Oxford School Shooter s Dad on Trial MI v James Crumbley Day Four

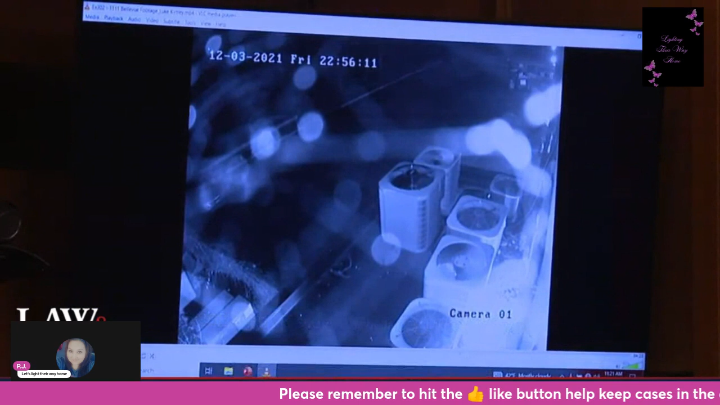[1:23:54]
So what we're looking at is the parking lot that I parked my car in. And so this is, when I was talking earlier about facing the front of the building and looking backwards, this is the furthest from the front of the building.
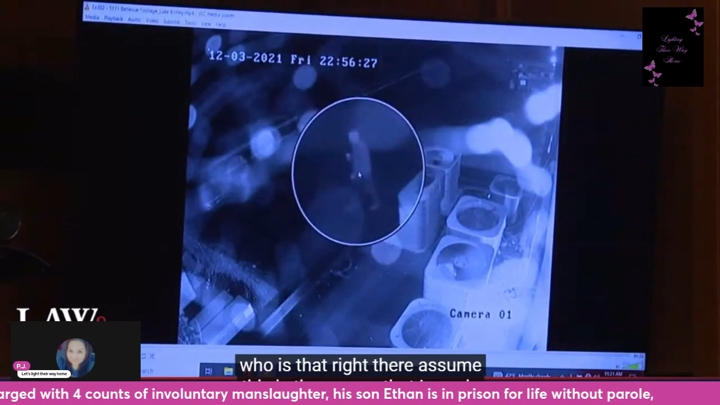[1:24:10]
I assume that this is the person that I saw in the blue plaid hoodie. Okay. And in this photo, where is the entrance that you would have gone in? So where they just walked out of, so on the right side of the screen. And eventually we're going to see you pull in. Will we see that at the top of the screen? Yes. Okay. Correct.
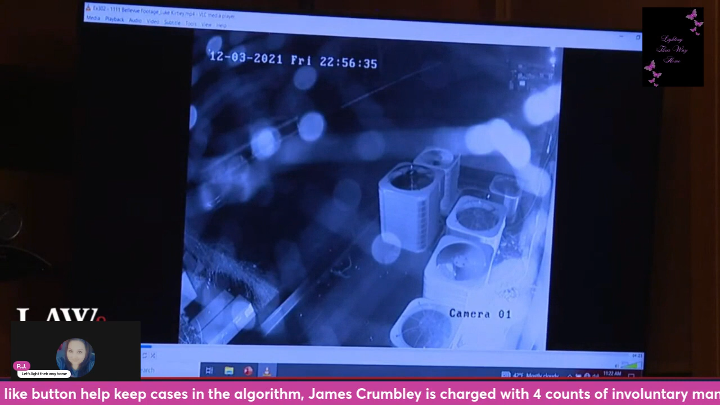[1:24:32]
Is that your car? I assume so. I'll know once I see the roof rack on it. But the time checks out. Okay.
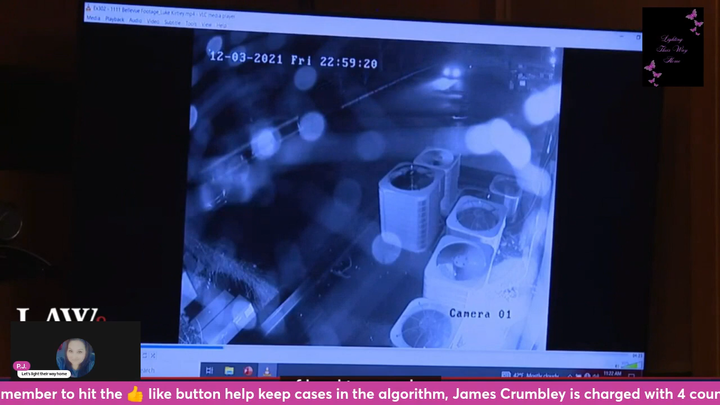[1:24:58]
Do you see the Kia that you spotted in this image? Yeah, on the left side of there. Okay. It's kind of hard to see. Okay.
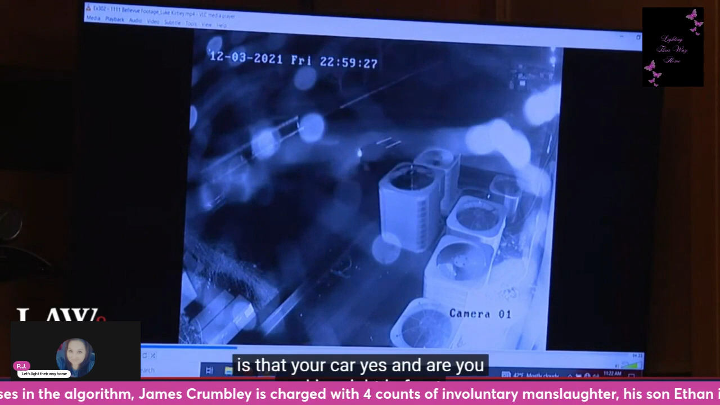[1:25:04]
Is that your car? Yes. And are you parking right in front of the entrance? I mean, not like directly in front of the door, but, you know, one or two spots. One of the close parking spots? Okay.
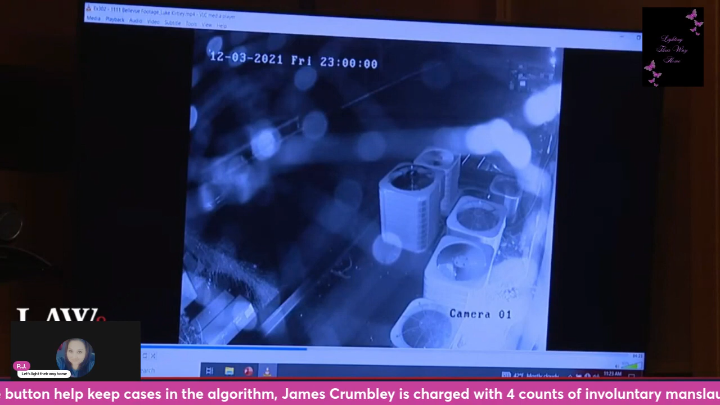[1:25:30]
All right, we see, is that individual you? Yes. At the right of the screen?
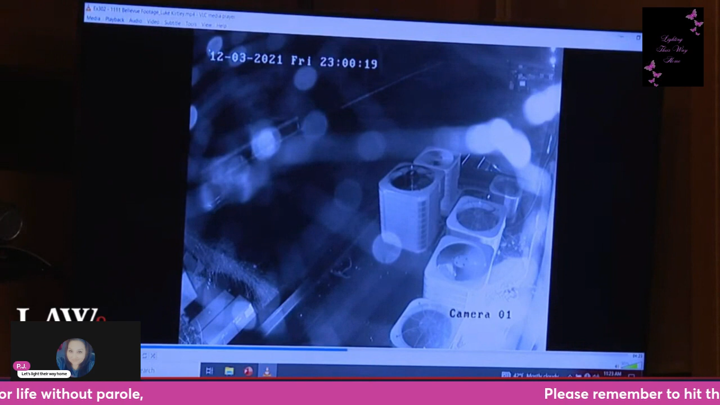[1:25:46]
Mm-hmm. And is that you going back into the building? Yeah. Okay, what's happening there? Did you go out to your car to look at the car? No, I think that when I just, so I think this is when I just first noticed the car. Like, I think I just saw myself look over and just, yeah, looks like that jacks up. I was probably just grabbing something.
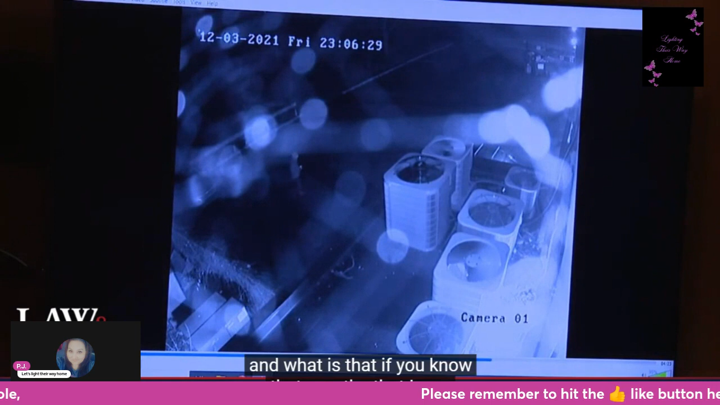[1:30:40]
And what is that, you know? That's the person that I saw walk into the building. So if you asked me at the time that somebody was going to be walking in behind me, I would have told you no way. You know, the building is, there's fobs for every door. So like I said, you know, it's not a public building. And so when the officers came by, they asked me, you know, I was like, oh, they probably took off somewhere. And my confidence in them being inside of the building was, you know, that. You did not think they were inside, whoever that was? Yeah, I definitely didn't think that they were right behind me. Okay. Mm-hmm.
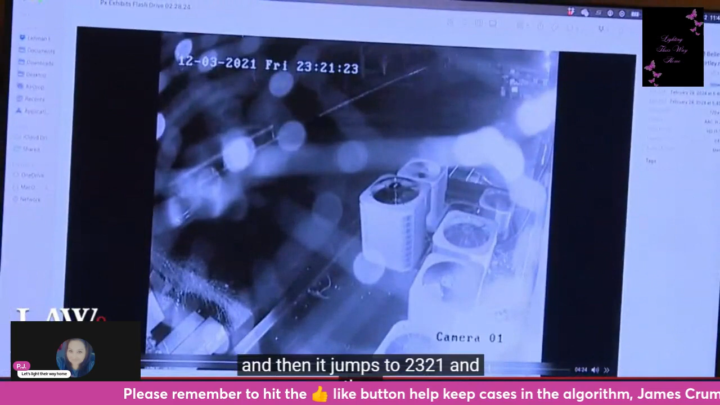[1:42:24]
and then it jumps to 2321. And then we play it for a little while and we see what you believe was a patrol car out there outside the fence, correct? Yes. At 2321. Yes. So at that point, it had been just shy of about 20 minutes between you entering the building, at some point making a 911 call, and the police showing up. From this, yeah. From this video. Yeah. Okay. I'd say my conception of time was probably a little skewed in that specific moment, just given that. The heightened senses, you know.